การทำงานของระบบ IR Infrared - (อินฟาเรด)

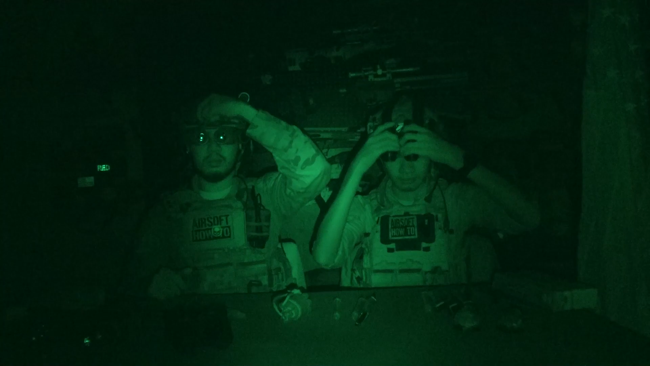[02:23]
เราอยู่ในโหมดมืดแล้ว ขออนุญาตเอาขึ้น พอมองไม่เห็นอะไรจริงจริงทีนี้เราจะมาพูดถึง เราบบพวก I.R ก่อนจบถอดออกมาให้ดูก่อน โอ้นี้คืออันนี้ชื่อว่า Star 6เราจะมาดูโหมดธรรมดาก่อน โหมดแสงธรรมดาก่อน มันหนักจะแสบตาแน่นึงนี่คือแสงที่สว่างมาก สว่างมาก น
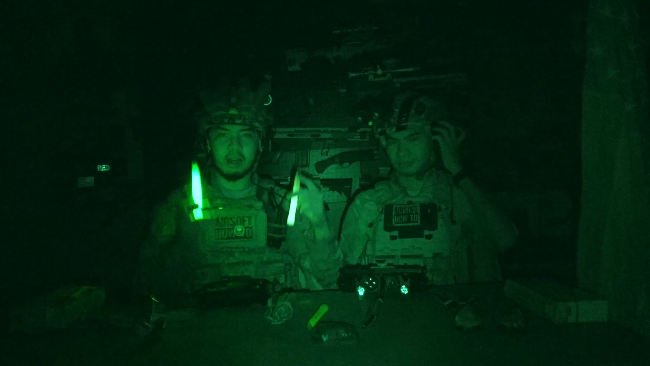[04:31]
Camlightนี่S άนี้นี่แสดีนี่อะไรสว่างไปเลยครับนี่คือكم Vikings นะครับที่คือสว่างปกติของаеменнойแสตาไหมไสตาม Brazilให้ดู snap TONERกับตัวนี้เห็นไหมสภว่างสว่างเนอะมันเนี่ยสับตาไหมหน้าผมนั่งไม่เห็นแสงไม่มีแสงเลยมันไม่เห็นนี่คือแท่งว่าเวลาเต้นได้ครับเย้
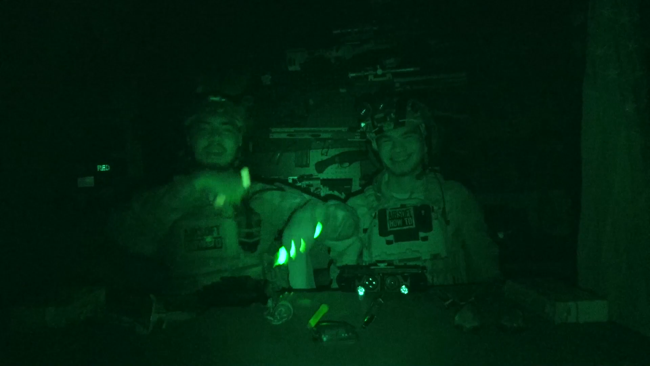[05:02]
ๆๆๆๆๆคือเค้าเห็นพวกที่เขาทำสัญญาณคอลงแบบพวกคอนเซิร์ทไอดอลเออใช่นี่เย่เย่เย่อ่ะ อันนี้คือ kem lightใช่ครับนี่คือ IRเราจะเก็บ kem light ไว้อันนี้ทุกคนรู้แล้วนะว่านี่คือ kem light เนี่ยมันสว่างมากกลับมาที่ตัวแท่ง IR นะครับเห็นไหมมันจะไม่มีแสงเยอะอันทีนี้ Tom เราจะมาดูอีกตัวหนึ่ง
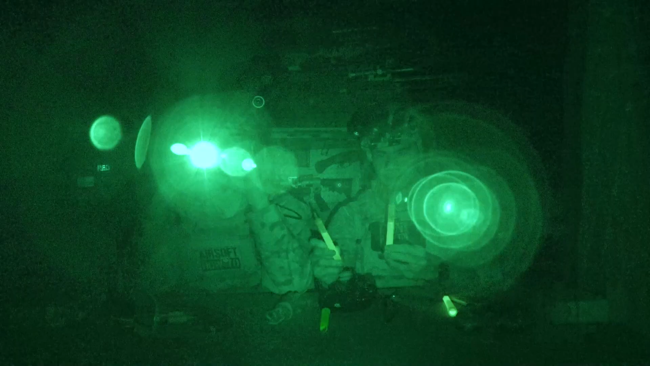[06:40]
ี้ครับนี่คือไฟ เห็นไหม เป็นเหมือนไฟชายเห็นไหม
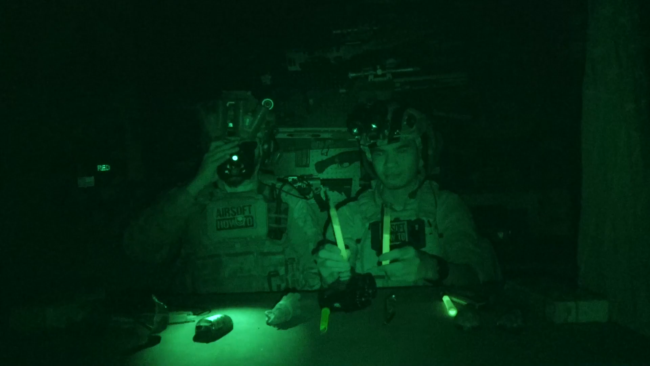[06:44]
เอาไว้ให้เรามองในボลทริเวตตรงนี้ ว่ามันมีอะไร breastsเหมือเหมือนไฟชายเลยแต่ต้าเป้าไม่เห็นนะ แสงนี้屁 Гверiniz พี่กูอ destined 2 หน้าต leadersไม่เป็นไรหม่อนไม่เห็นอันนี้คิดอะไร?อันนี้คือ AI Rเวลาเจออะไรสว่างถมกขlescrireท knight  unattarax, black andlightแต่กับ AI R ossa ...
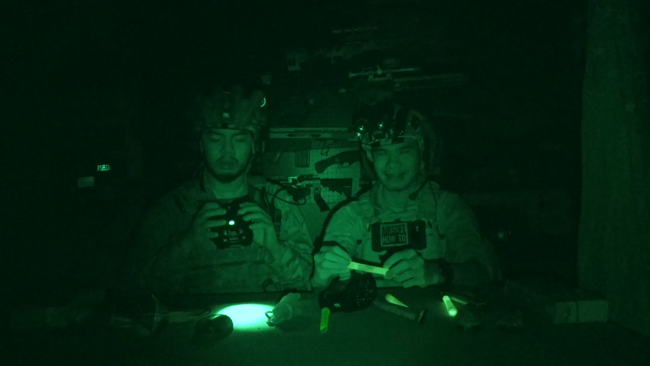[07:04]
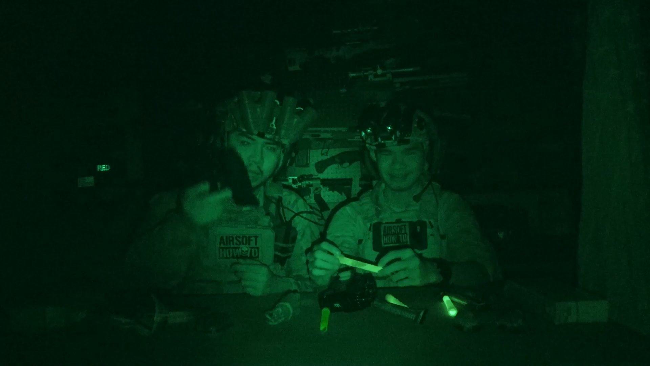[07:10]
2 หน้าไม่เห็นใช่ 2 หน้าก็ไม่เห็นนี่เราจะจบกับตัวนี้ไปแล้วกันเพราะอย่างที่บอกเป็นของ Alliedมันเป็นเหมือนกับไว้ลาสัตว์ เพราะฉะนั้นมันจะลองเกิดแสงให้น้อยที่สุดอันนี้คือ Dark Edition Mode Pogati นะครับเปิดดังไ
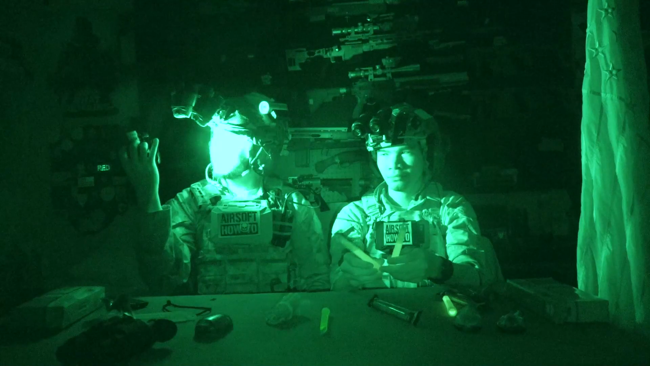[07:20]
ว้ เปิดแล้วนี่คือ Mode Pogatiนี่แก้ไฟตัวเดียวเห็นปะ ดูโต๊ะโคตรสว่างเห็นปะแล้วถ้าเกิดพี่เปิดไฟฉายอีกทีนึงโอ้โหzasinstallนิกสภาพดูถ้าเกิดว่าพี่ aprendeอัตอมใช้ตัวเนี่ยพี่ใช้ตัวเนี่ย alltidพี่อยู่ดู b quadเอานี้ ช่วงรุกขมาก
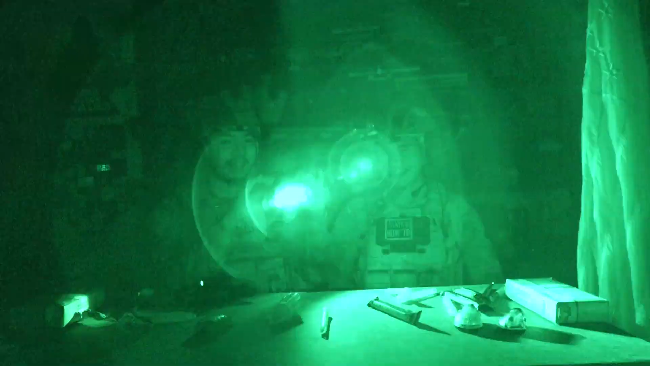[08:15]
ริงครับคืออะไร..อันนี้เคล็บไ toutสว่างฝองจ้ามากและนี่ก็คืออง Dark Englishเพราะฉะน่าเราจะบอกก่อนว่าถ้าเรารอไฟ้ Amor literature
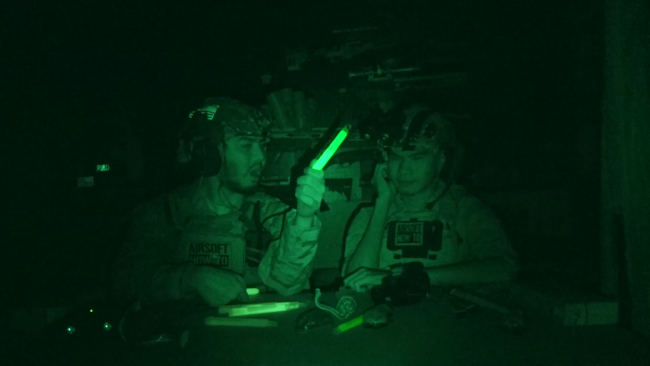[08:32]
เอาเป็นงาน ไดโสกก็มีเนอะใช่ไดโสกนานป่ะประมาณ 3 ชั่วโมงสวางก็ สวางอยู่เนอะแล้วอิทแทงยาวๆ นี่นานป่ะที่มันยาวๆ แบบ บินไง12-24 ชั่วโมงอันนี้มันขึ้นอยู่กับแบรนต์อย่างที่ผมบอกอยู่ที่แบรนต์